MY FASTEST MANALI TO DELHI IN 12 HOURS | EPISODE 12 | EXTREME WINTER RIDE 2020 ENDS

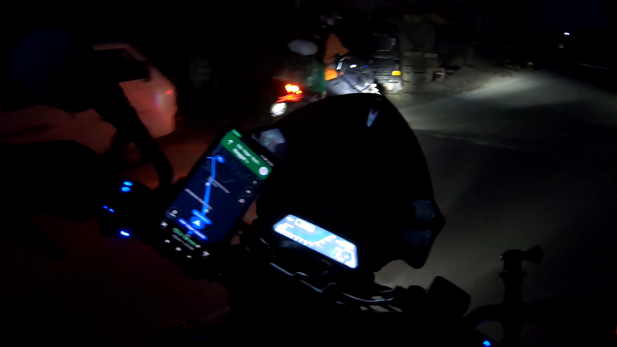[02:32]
6:35, और देख लो अभी रोशनी कुछ निकली नहीं है।
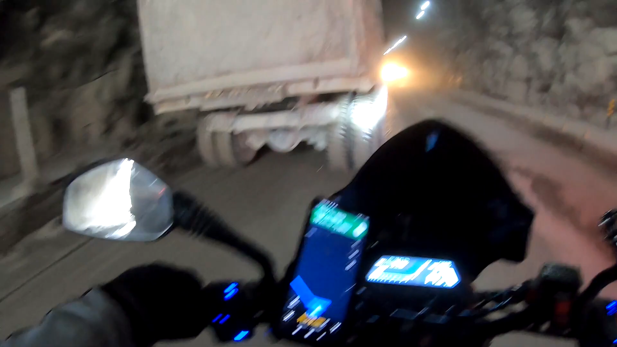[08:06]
अरे तेरी भैंस की, ओ भाई भाई भाई भाई भाई भाई, रुक जा, प्लीज़ जान दे,
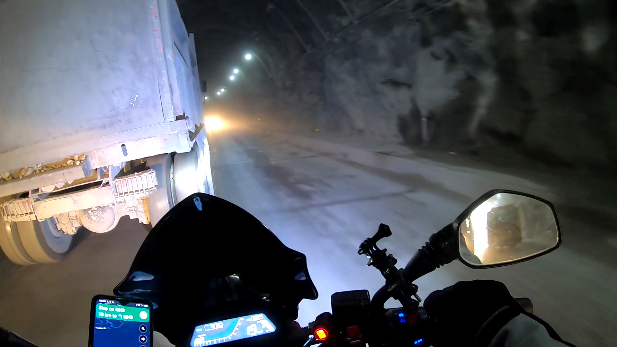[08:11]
प्लीज़ कैसे जाऊँ, प्लीज़ जान दे, कुछ नहीं दिख रहा, शिट भाई साहब, ओहो हो, जान अटक गई थी मेरी, 2 ट्रक के बीच में फंस गया था।
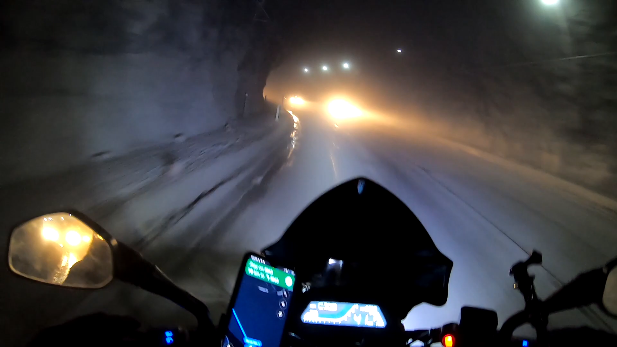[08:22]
भाई सब कुछ नहीं दिख रहा इस टनल में मेरे को, फॉग लाइट तक ऑन है।
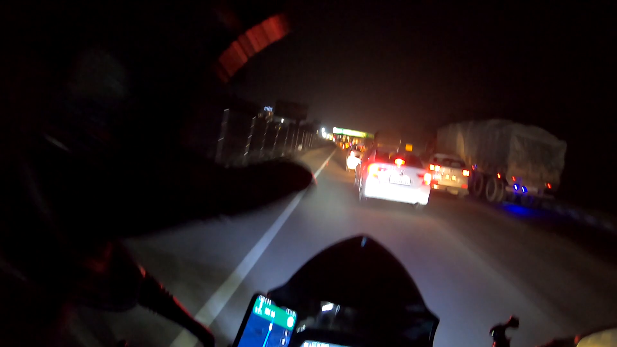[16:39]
सो वी आर एट करनाल म्यूनसिपल कॉरपोरेशन, करनाल वेलकम्स यू।